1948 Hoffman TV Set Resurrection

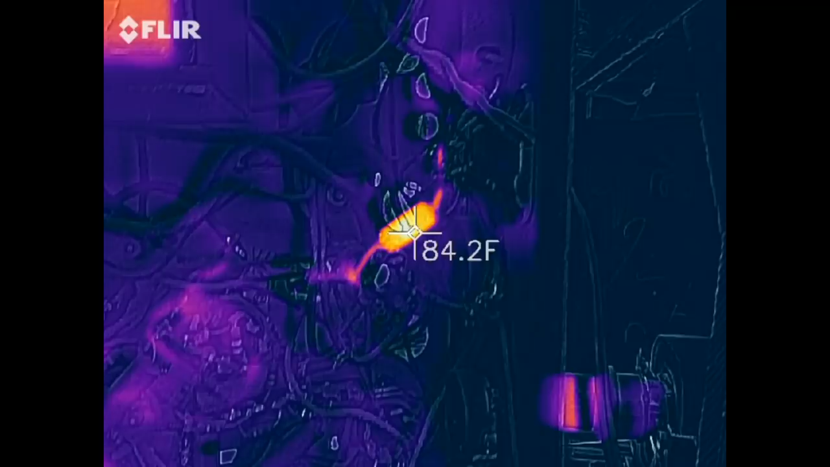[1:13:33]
Some of these could be reflections, also. The resistor.
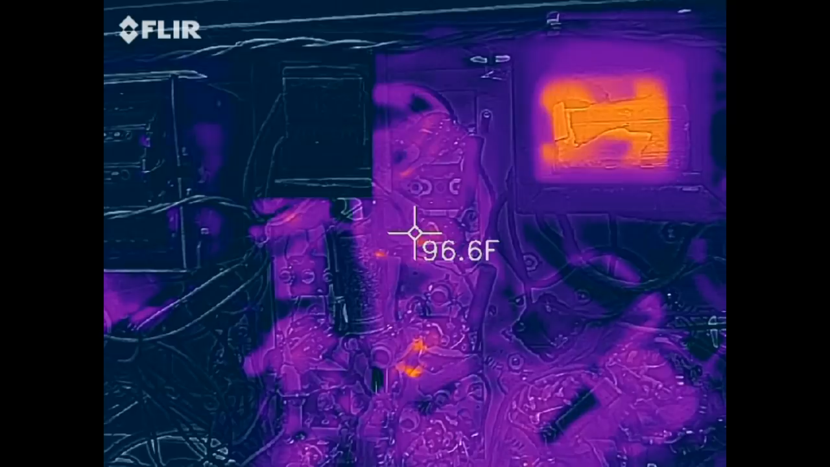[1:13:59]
On screen: spot 96.6°F
more resistors that are hot okay
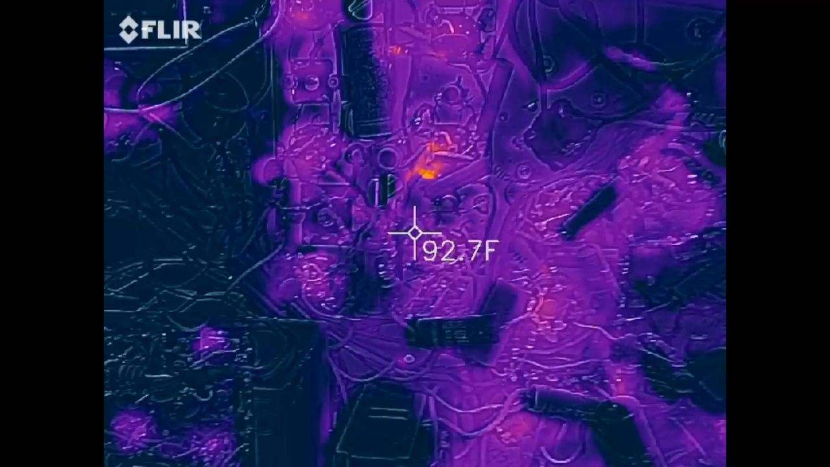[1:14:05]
let's see what tubes are the hottest
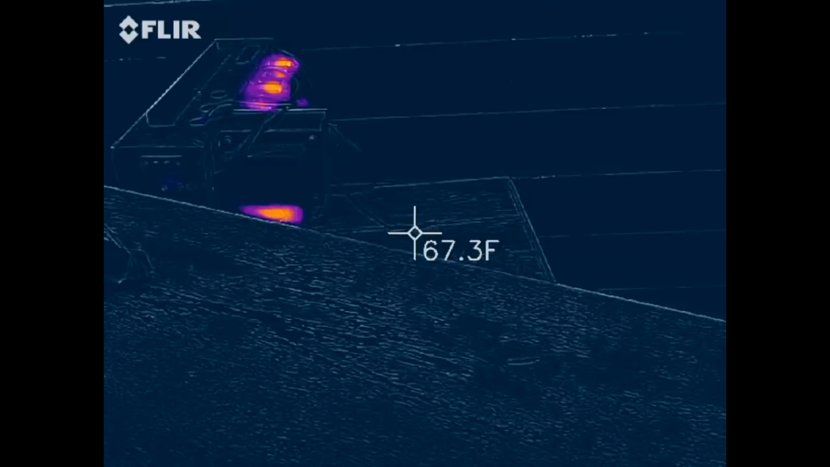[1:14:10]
On screen: spot 67.3°F
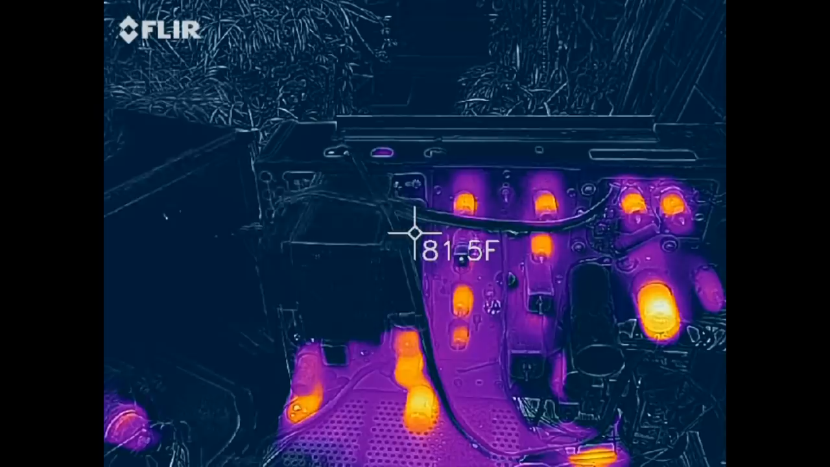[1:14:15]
On screen: spot 81.5°F
should be able to adjust this I don't know if I can
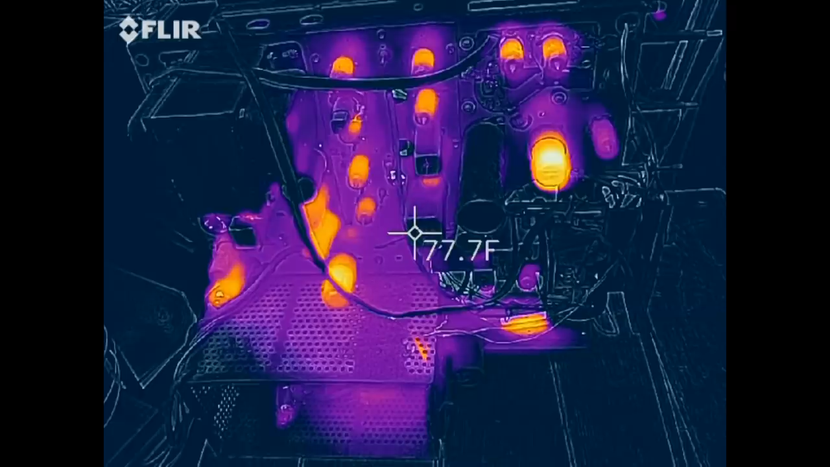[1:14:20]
On screen: spot 77.7°F
so obviously the audio output tube is super hot let me do this okay I set the temperature up real high so the audio output tube right there is the hottest
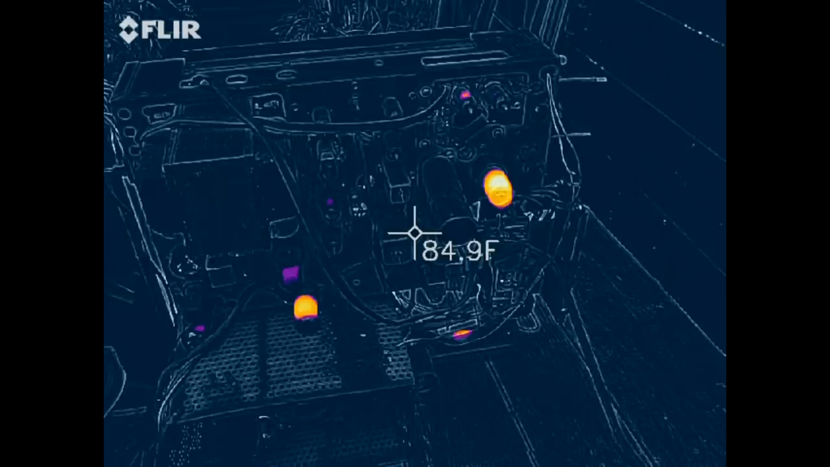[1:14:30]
On screen: spot 84.9°F
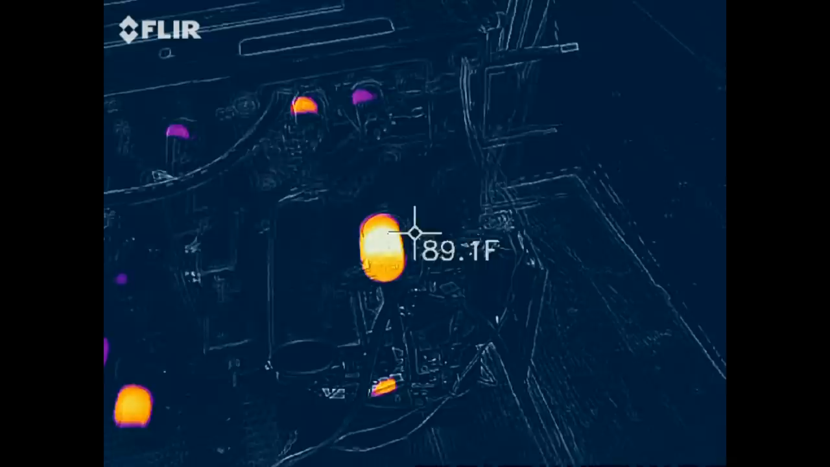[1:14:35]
On screen: spot 89.1°F
then one of these tuner tubes is really hot
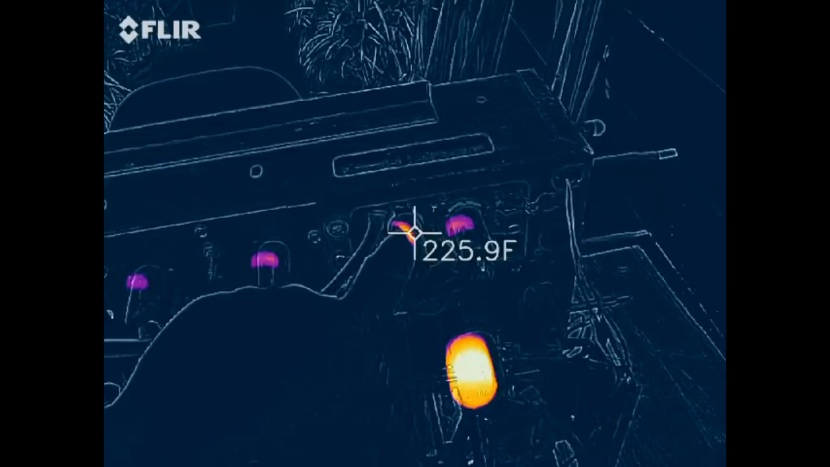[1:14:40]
On screen: spot 225.9°F
Wow let's see what else is super hot the vertical output tube is super hot and
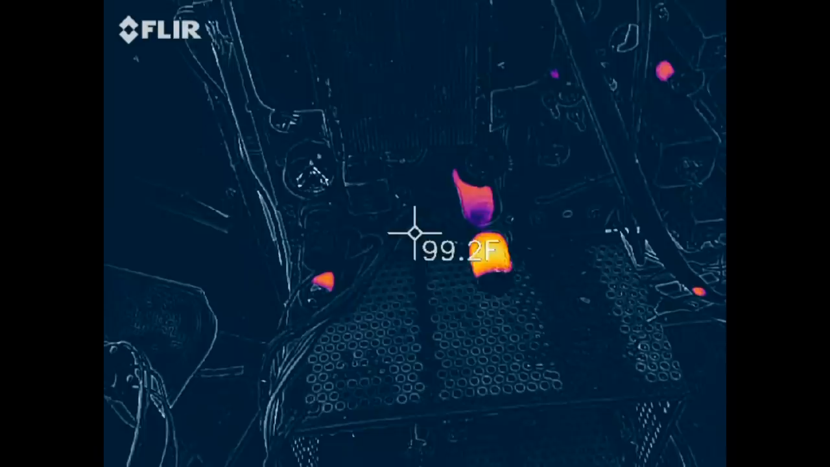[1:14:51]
On screen: spot 99.2°F
the metal tube right next to it is super hot let's look in the high voltage cage and you can see the damper and
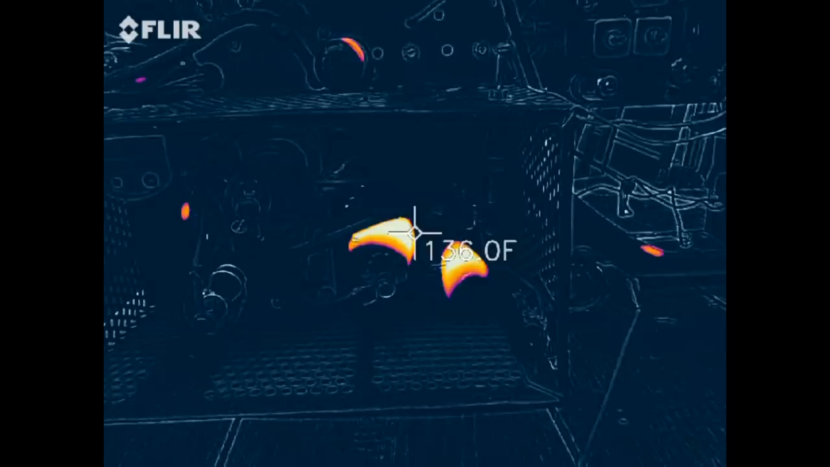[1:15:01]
horizontal output tubes are super hot so this can be very
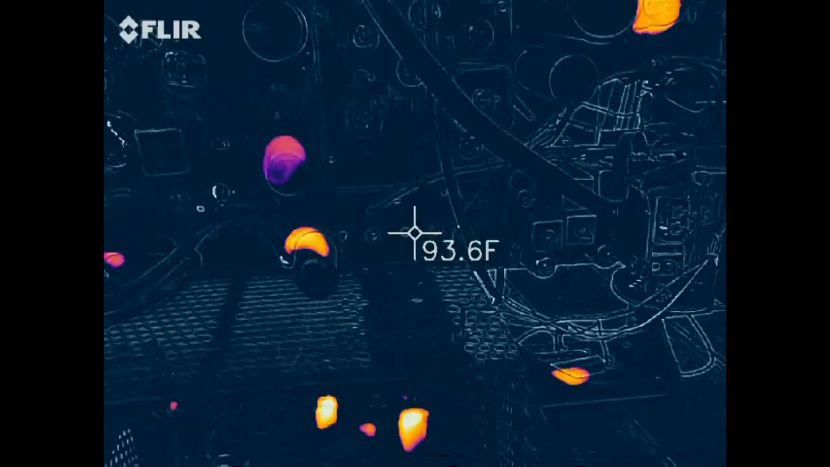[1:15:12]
On screen: spot 93.6°F
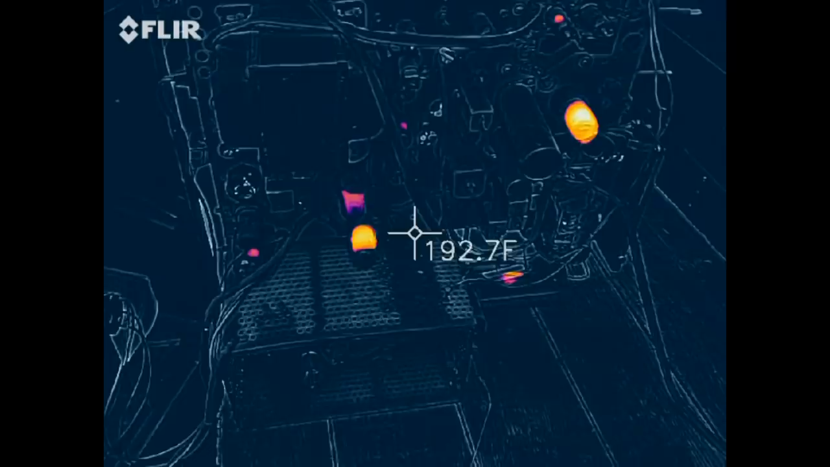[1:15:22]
On screen: spot 192.7°F
helpful it's kind of slow but that could be the phone if we take a look at the hottest very hottest things in the back it would be that 100 ohm resistor on the focus and then the can dome and the two replacements for the can dome those are the highest